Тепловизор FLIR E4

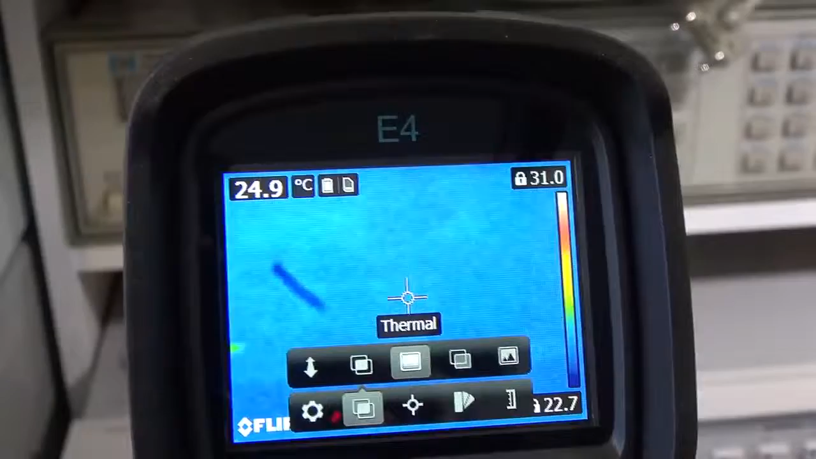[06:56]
On screen: spot 24.9°C
So you go across and now they've got something called thermal blending
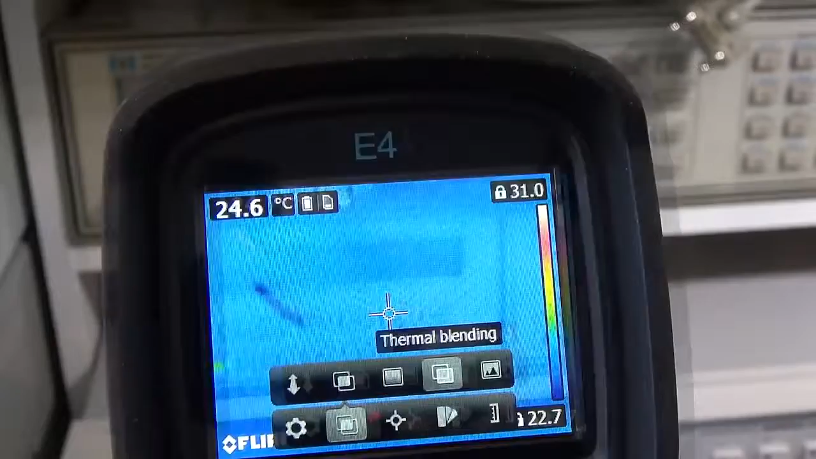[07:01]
On screen: spot 24.6°C
and what they're doing you can see they're bringing in a bit of a thermal a normal image from
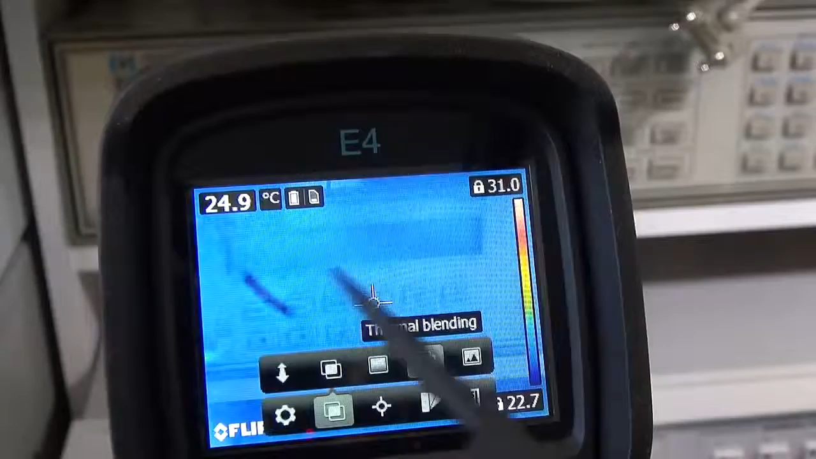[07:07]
On screen: spot 24.9°C
the normal imaging camera mixed in with a thermal image and this is what Fluke have been doing on their cameras.
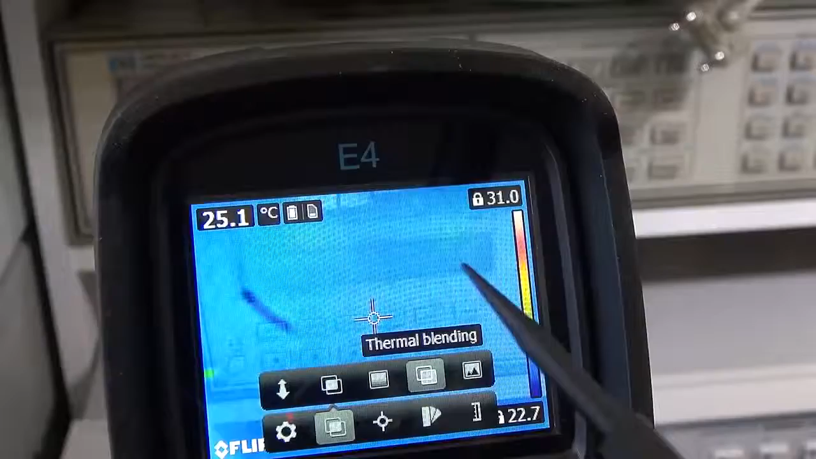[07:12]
On screen: spot 25.1°C
If you then go to the other one you just get the normal image.
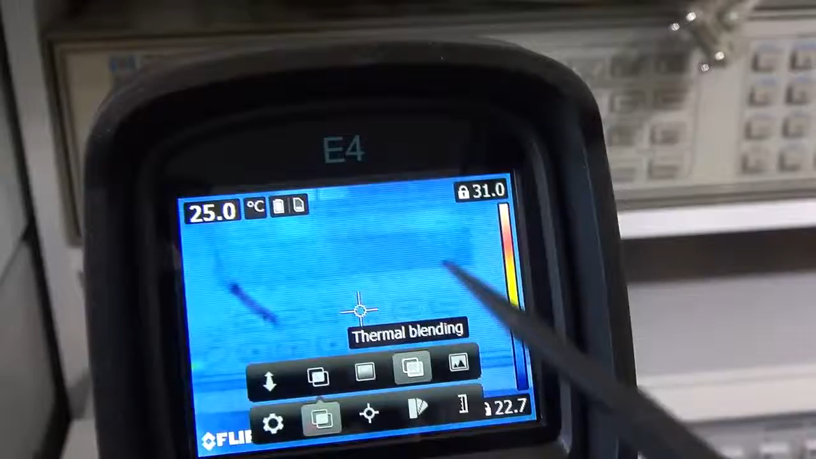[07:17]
On screen: spot 25.0°C
So they've taken this kind of thermal blending I think Fluke call it image blending
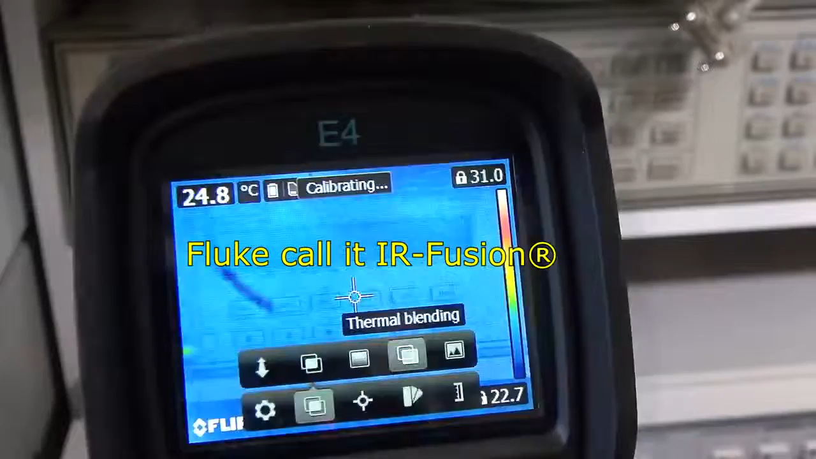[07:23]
On screen: spot 24.8°C
and that is the additional feature which might be worth upgrading to and of course that functionality as well.
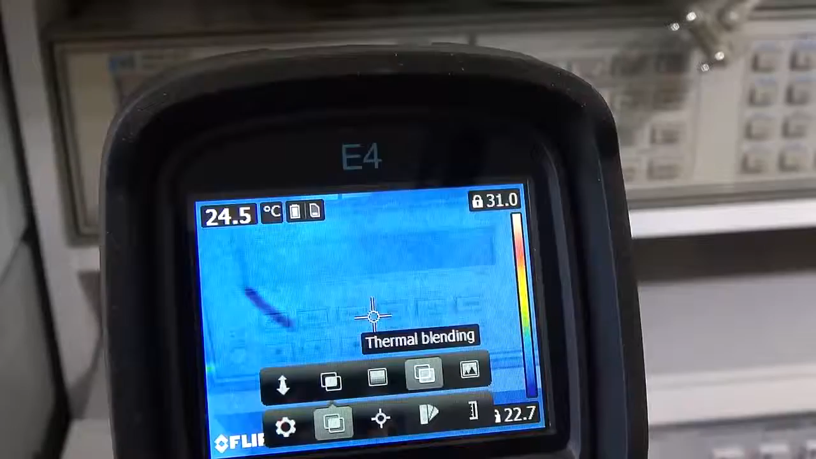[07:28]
On screen: spot 24.5°C
We'll just pull out for a better view to see what it looks like. So here we go this is what my bench looks like just with
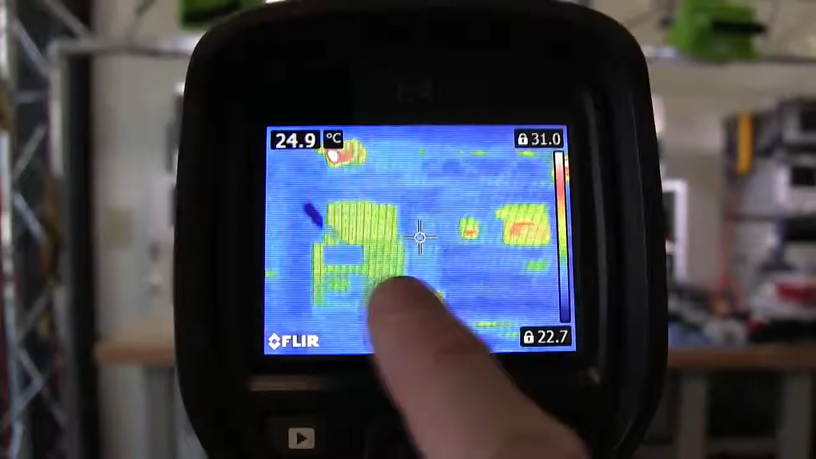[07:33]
On screen: spot 24.9°C
a pure thermal image no kind of camera trickery the low resolution thermal image.
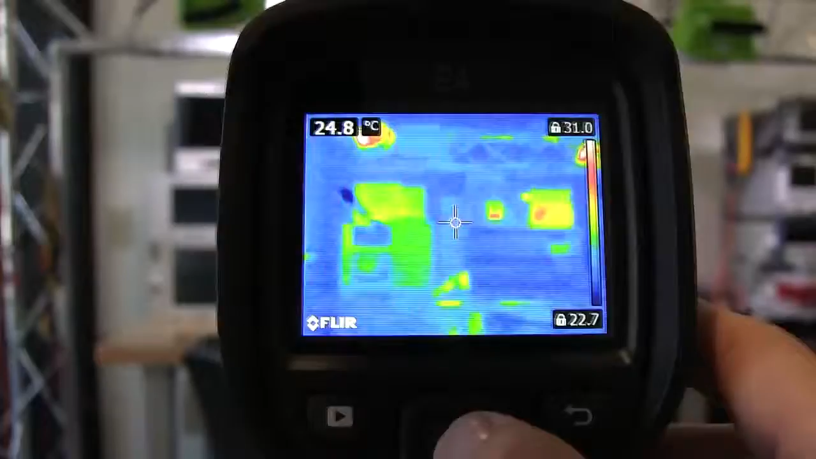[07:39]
On screen: spot 24.8°C
If I change it to the msx technology you can see how you get the nice edging because
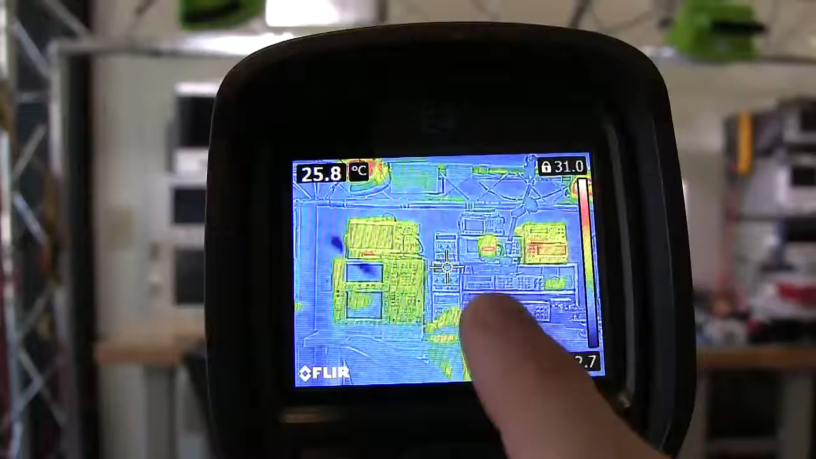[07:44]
On screen: spot 25.8°C
they're making use of the visual camera to bring in that edging and now you can see as I switch between the
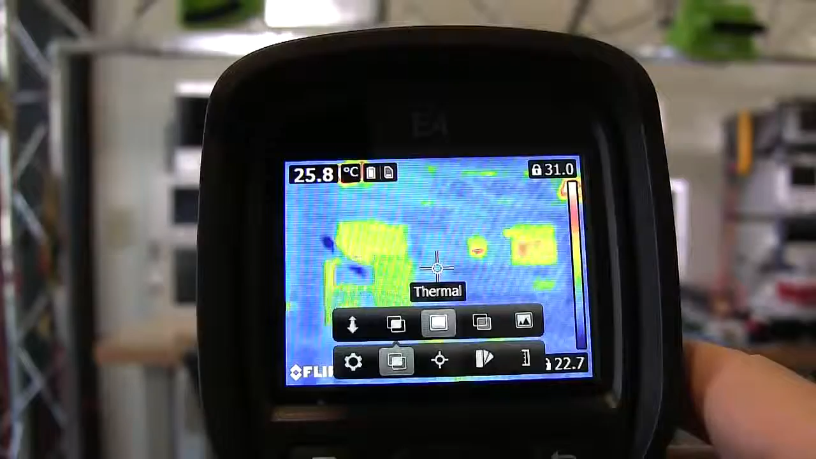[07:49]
On screen: spot 25.8°C
plain thermal image and I go to the blending it's not edging so much as just
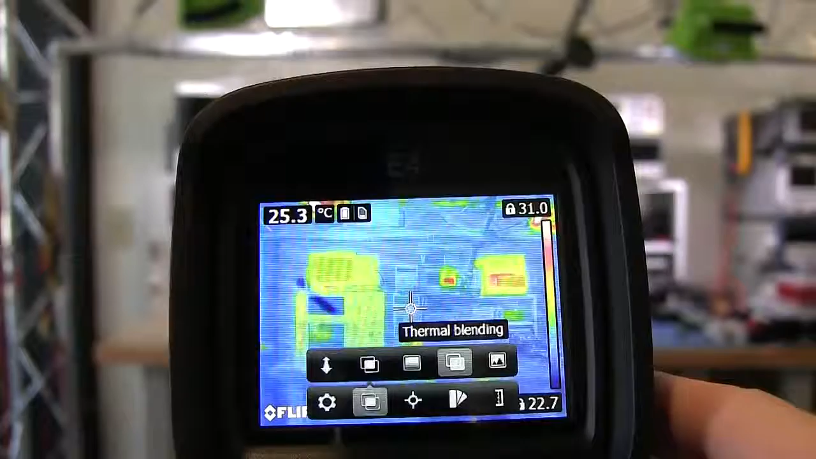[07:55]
On screen: spot 25.3°C
bringing part of the visual camera in to see what you're seeing behind and you can change the intensity.
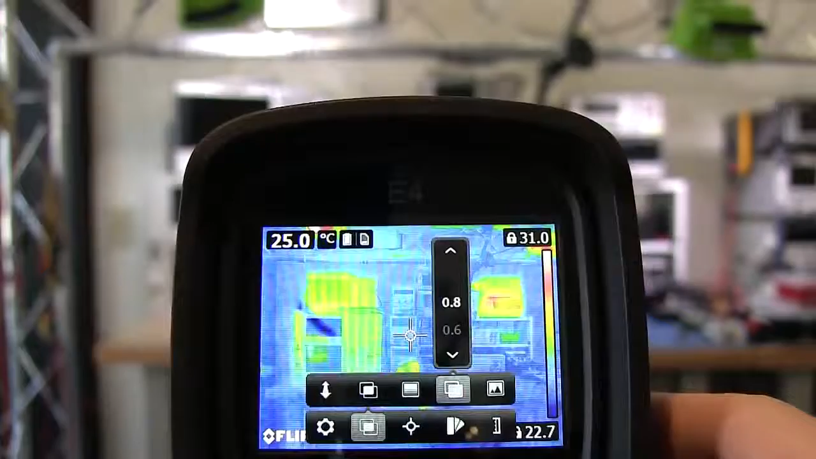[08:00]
On screen: spot 25.0°C
So if you go up and down on the kind of button over here you can change how
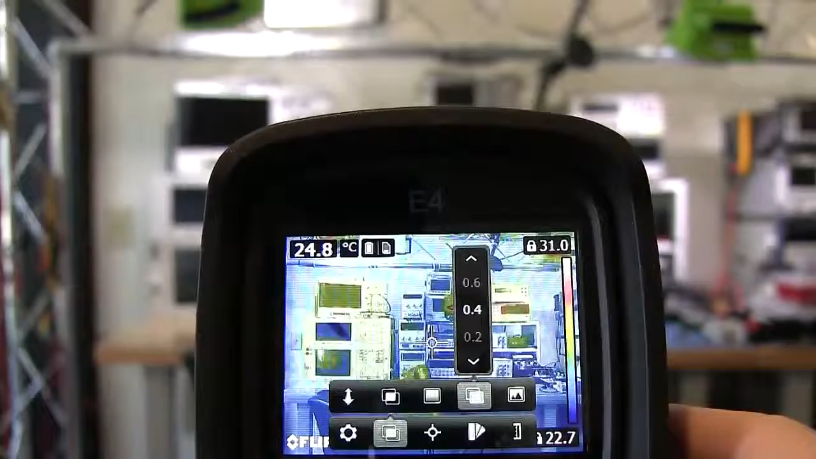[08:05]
On screen: spot 24.8°C
much of the visual picture you see versus bringing in the thermal image and that's the same on the Fluke thermal cameras.